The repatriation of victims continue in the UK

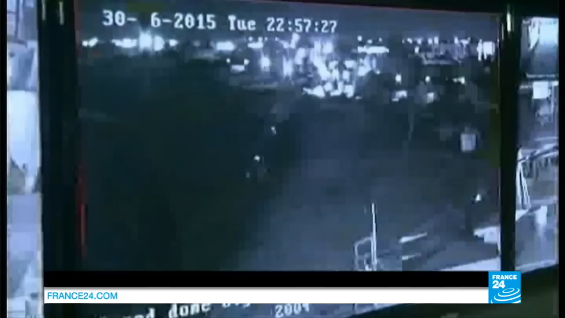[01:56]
In this hotel, brand-new video cameras have been set up under the watchful eye of the Tunisian prime minister.